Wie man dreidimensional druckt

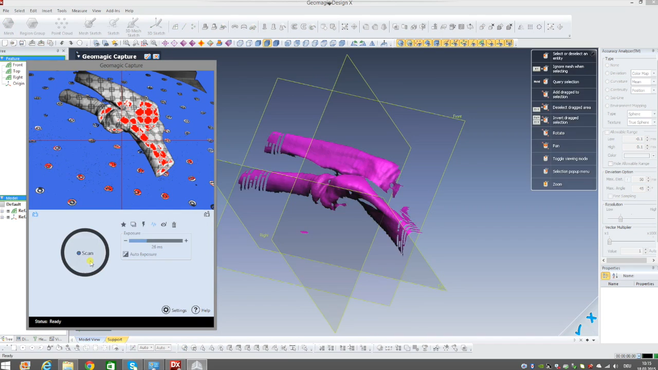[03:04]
Ich habe dann die ersten Daten hier die ich in diesem Sinne auch schon anschauen kann Ich drehe sie jetzt ein wenig ab, damit man das rundum scannen kann Es geht hier um die verdeckten Bereiche die bei einer Aufsicht einfach nicht zu sehen wären Genau, es ist eigentlich Man hat wie eine Kamera im Scanner Der schaut natürlich von einer Perspektive
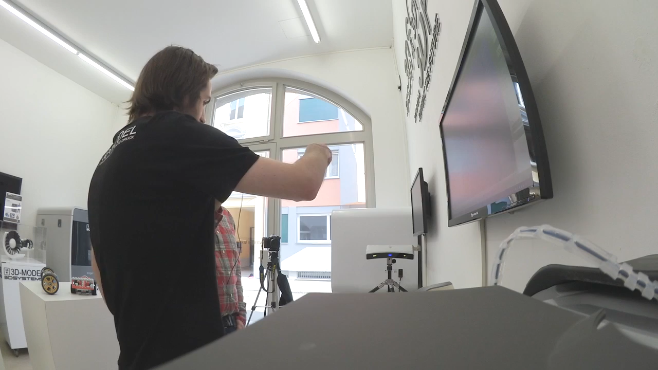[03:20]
Und so mit dem Drehen kann ich jetzt in verschiedene Perspektiven hinein Und man sieht jetzt hier auch schon schön mit den verschiedenen Farben Wenn er eigentlich das
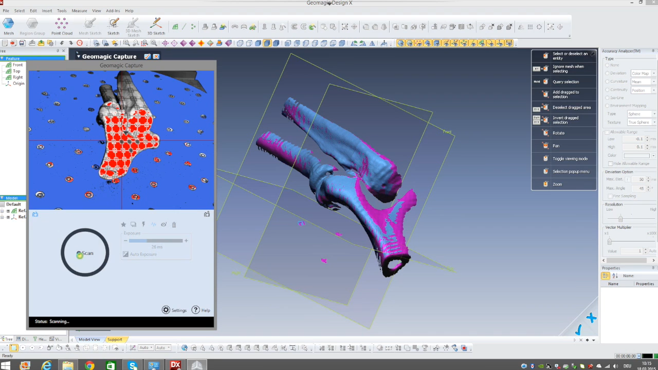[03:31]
nächste Teil von alleine anbauen tut Das sind die weisen Punkte hier, damit er das Alignment selber macht Also er erkennt eigentlich von alleine,
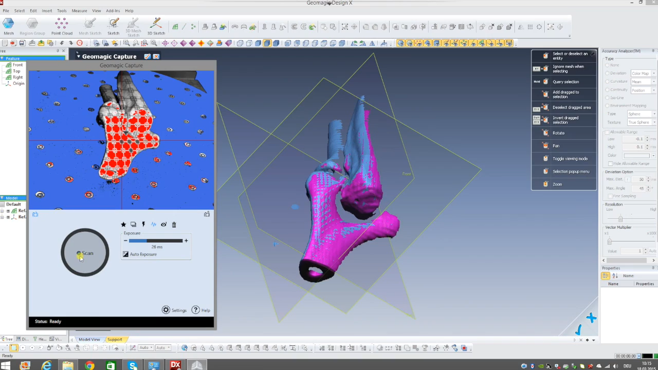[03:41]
was zu was gehört Und kann dann so folter an, dass das Objekt eins zu eins nachbauen Was auch dann in der Grösse eins zu eins stimmt Also man hat da keinen grössen Unterschied Wenn ich das dann drucken will,
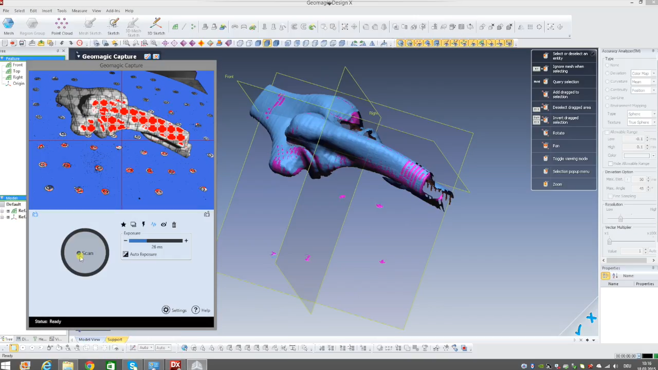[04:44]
Die Scantechnik ist wirklich extrem schnell in diesem Moment Ich kann da sehr sehr schnell zuschaffen Wir werden es gesehen auch nachher zum Objekt zusammenbauen Weil ich muss dann die Unterseite und die Oberseite wieder verbinden Aber das ist eigentlich recht schnell
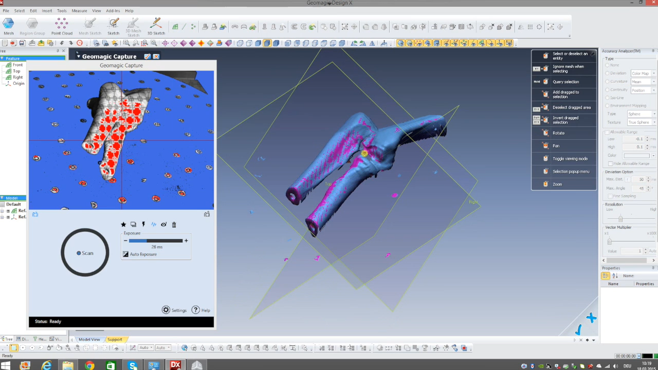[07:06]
Also wir sehen jetzt hier Jetzt habe ich noch die letzte Seite von oben gescannt Ich habe im Moment noch kleine Löcher da drin Das spielt aber keine grosse Rolle Weil der Computer kann mir dann wieder schliessen Das ist auch beim Scannen so Dass man nie alles alles komplett zu machen kann Also auch die Löcher da Die werde ich nie hinbekommen zum Scannen Für das ist aber das Programm gemacht Dass man im Nachhinein dann wirklich die Daten aufbearbeiten Und solche Sachen korrigieren Und dann kommt es dann einfach darauf an Was
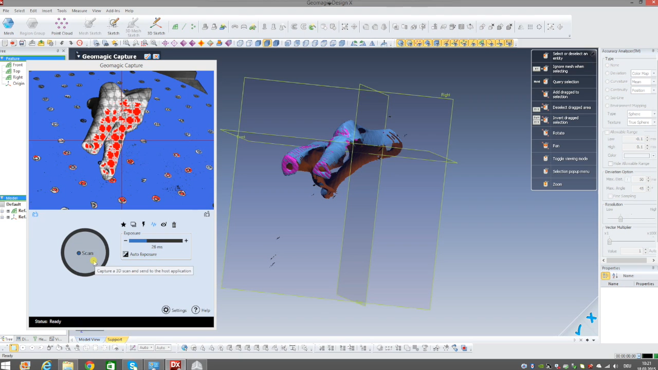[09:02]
die wir wirklich verschneiden Wo das Endprodukt wichtig ist Und dann spielt es keine Rolle Man sucht dann aber immer einen Weg, um daran zu kommen Genau Ja Ich drehe jetzt mal
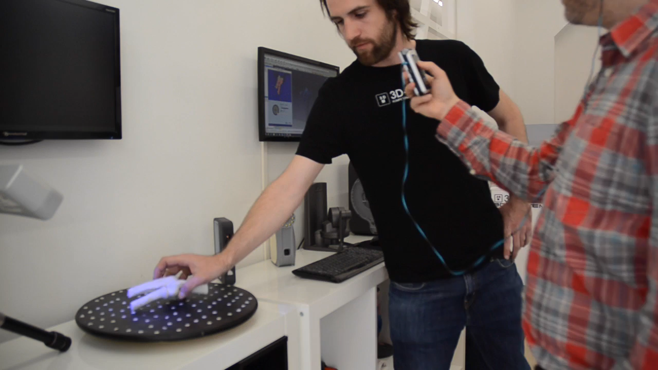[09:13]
Ich scannen ihm die andere Seite auch noch einscannen Man wird es jetzt sehen Er legt die umgekehrte rein Weil er sich nach diesen Punkten auf der Scheibe orientiert
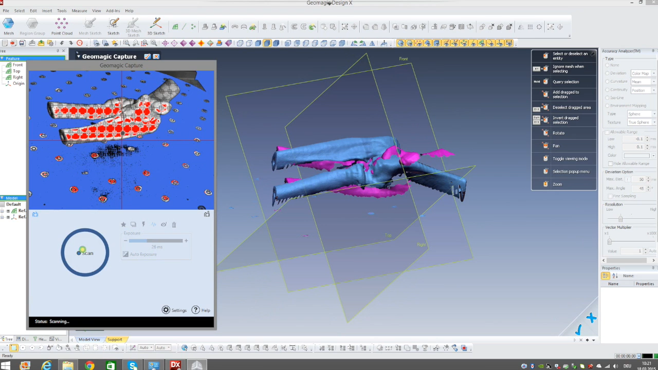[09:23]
Das heisst im Moment habe ich hier zwar ein Geisterbild drin Das wird sich dann aber ziemlich schnell, wenn ich das gerne gemacht habe,
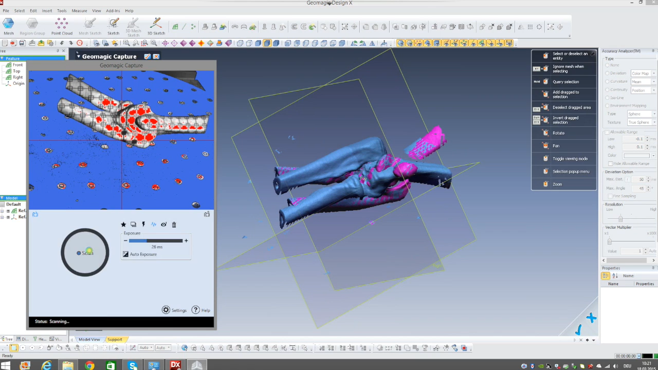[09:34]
wieder lösen Ich kann das im Fall auch ausblenden, wenn mir das steht Das ist aber bei so einem Objekt, wo ich es ziemlich gut sehe, eigentlich problemlos
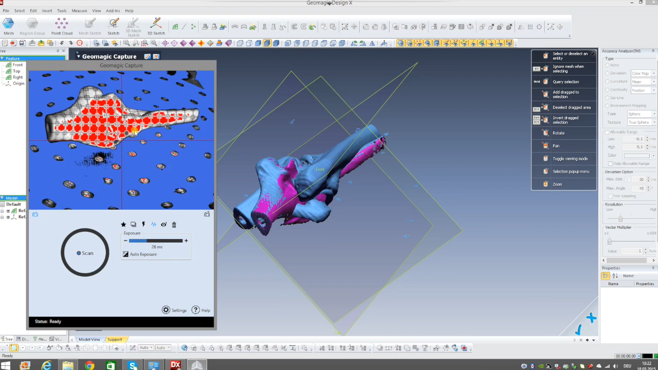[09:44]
Und man sieht hier ein wenig mit der roten Fläche Die roten Fläche zeigt eigentlich an,
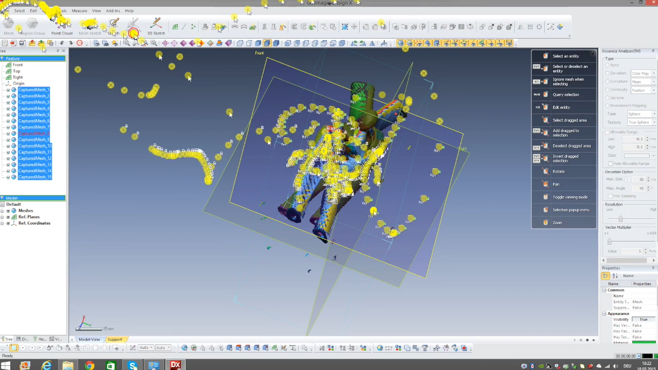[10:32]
Dann bekomme ich hier das gescannte Objekt Man sieht, dass die zwei Scans von oben und unten Die sind noch ineinander drin, die stimmen noch nicht Und das holen wir jetzt eigentlich raus Indem,
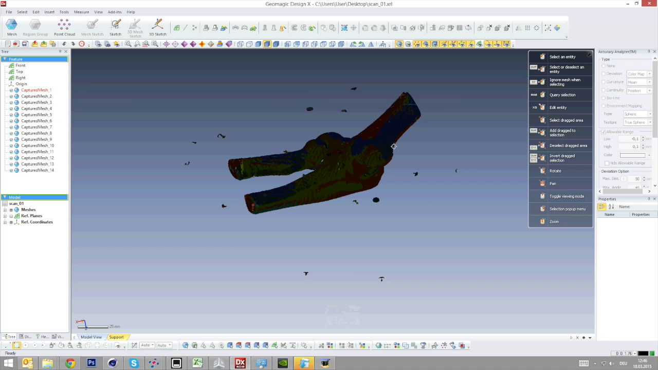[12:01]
das ist jedes Einzel aufgebaut Also ich kann jede Einzeldate hier ausklicken Ich kann sie jetzt noch verändern Und was ich jetzt machen möchte Ich muss das zu einem geschlossenen Mesh machen Und das ist das,
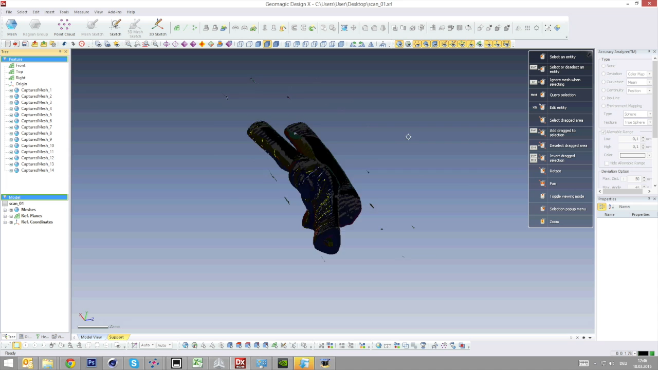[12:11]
was ich meine Um diese Löcher herauszuflecken Wir sehen jetzt hier,
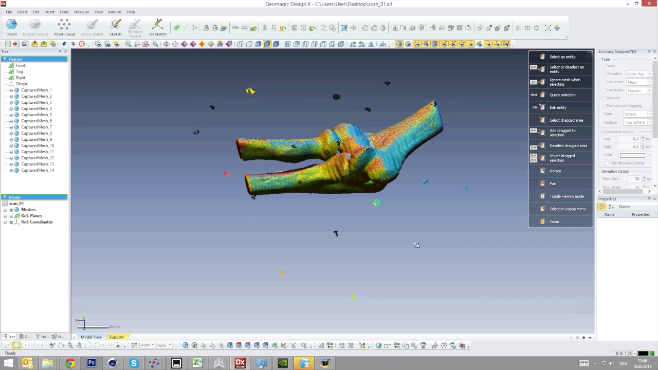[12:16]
er hat es zwar schon sehr, sehr sauber gemacht Jetzt kann ich eigentlich eigentlich Aus dem Ganzen kann ich ein Mesh generieren
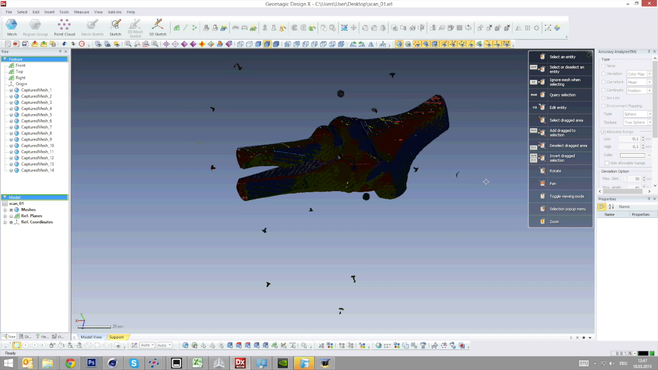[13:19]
Hier sind wir jetzt irgendwo zwischen 10 und 40 Mega Das ist alles noch sehr, sehr angenehm,
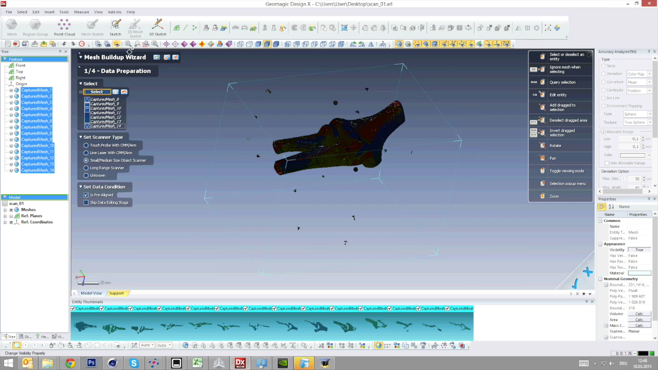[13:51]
wir haben noch diese Fehlpunkte drin Das sind eigentlich unsere Markierungen auf der Platte Die wollen wir natürlich im Endeffekt nicht im Meist drin haben Die können wir jetzt aber einfach hier ganz einfach noch schnell anwählen Und dann nachher rauslöschen Das ist wie im Photoshop Die einfach im dreidimensionalen Raum Genau, das ist ziemlich ähnlich Das glaube ich,